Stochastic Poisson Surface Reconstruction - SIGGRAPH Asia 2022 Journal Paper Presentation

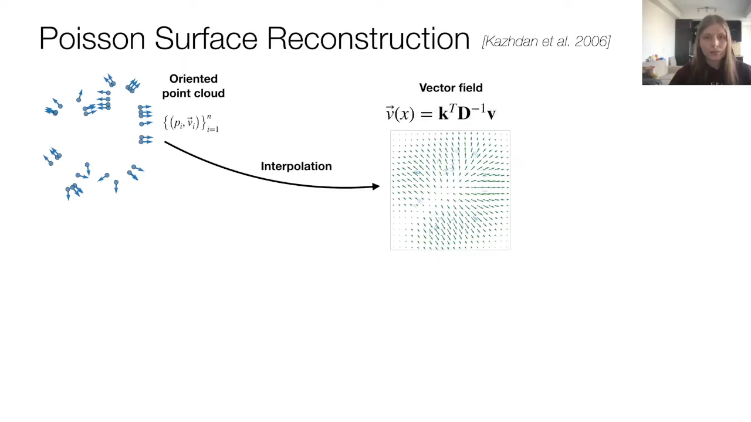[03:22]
The weight of each vector will answer to this kernel function, which is higher the closer x is to a sample point, and on a per point estimation of sample density. We usually write this equation in matrix form like this. Once we've defined this vector field, all that's left to do is to solve a Poisson equation. This is where the method's name comes from, to get a scalar field that is negative for points inside the shape and positive outside. Of all this process, this equation is the critical step I'd like you to focus on, since our major contribution will be showing that this step can be thought of as a Gaussian process.
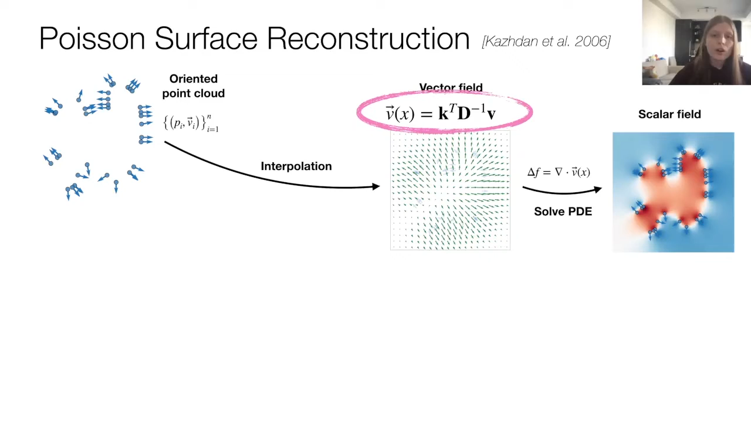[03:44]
So let's move on to understanding what a Gaussian process is.
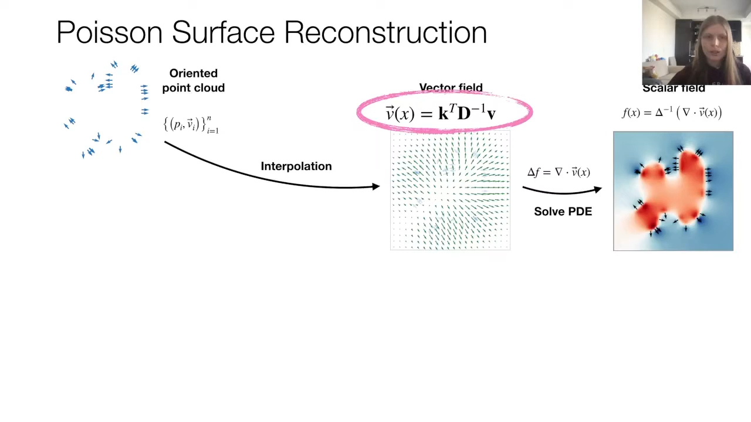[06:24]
We realize that the vector field described in Poisson's surface reconstruction can also be seen as the main of a Gaussian process. This lets us introduce our generalization of Poisson reconstruction, which we call stochastic Poisson surface reconstruction,
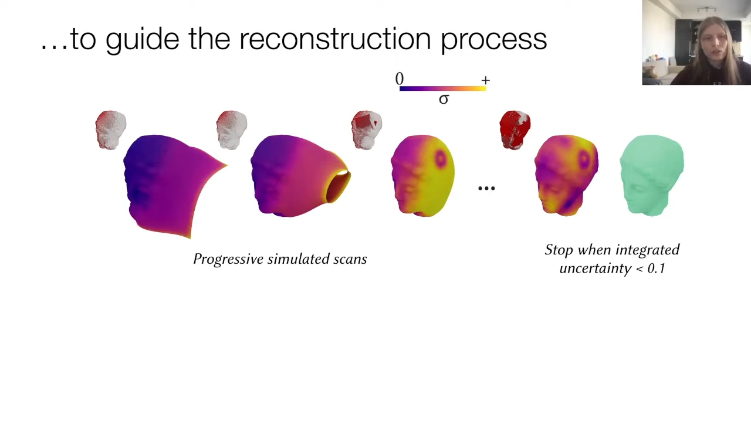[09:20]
Given progressive scans of a shape, we can just wait until the integrated uncertainty is lower than some threshold amount, and that way we can be sure that we get surfaces of similar reconstruction quality.
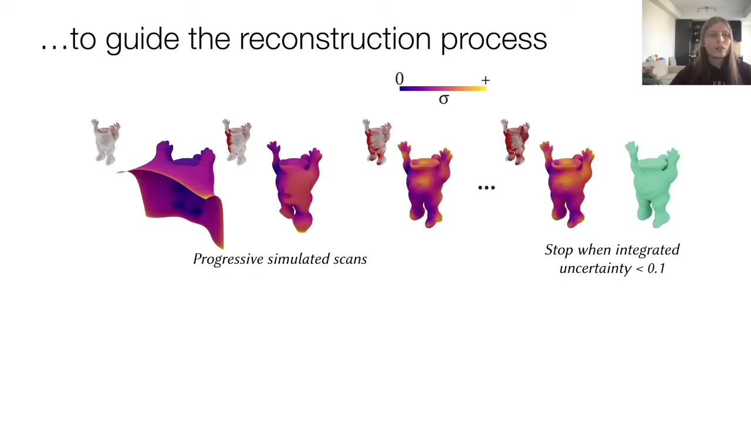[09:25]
Another query that we can answer using this quantity is where does a ray intersect against the surface.
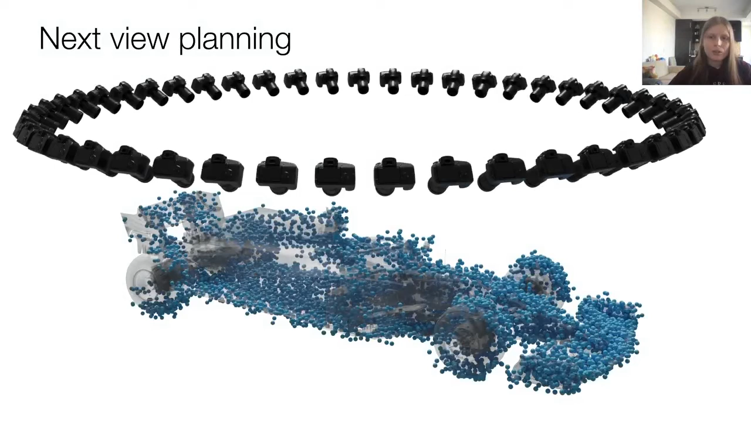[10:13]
For each camera, we can simulate many rays and find the points at which they intersect the surface. Then we can ask, how much would the integrated uncertainty change if we added those points to the point cloud? This lets us score cameras by how useful they would be as the next scanning position.
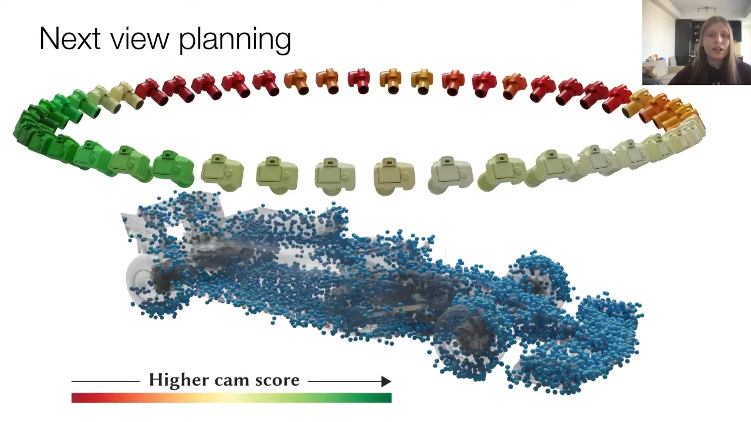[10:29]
There are other statistical queries that we can ask. For example, we've seen how useful it is to compute a point's likelihood of being inside the shape.
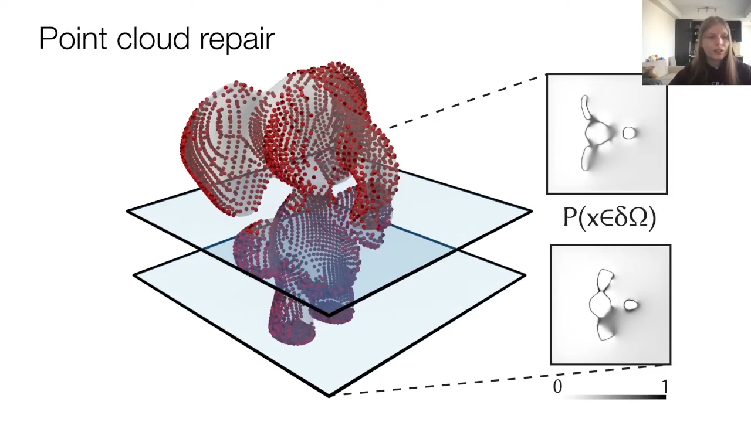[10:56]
and we can use the probabilities and sample according to them to sample new surface points and complete the point cloud.